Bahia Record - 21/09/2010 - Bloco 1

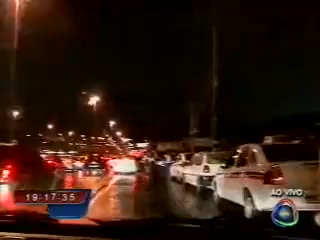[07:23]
Trânsito congestionado, muita chuva. Daqui a pouco a gente volta com imagens ao vivo do trânsito. Bahia Record